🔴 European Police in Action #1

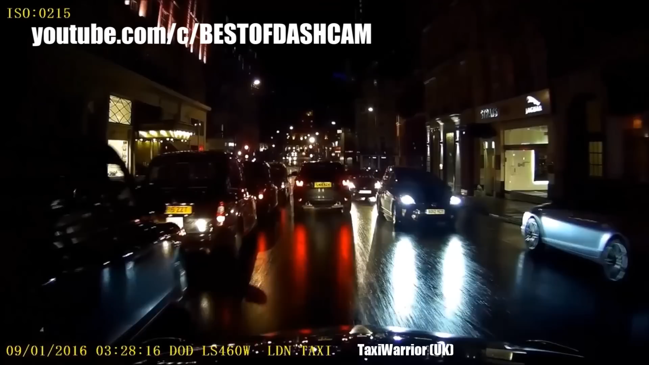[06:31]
Keerab siis sõle tänavalt kolde tänavale ja riigub ristik suunas.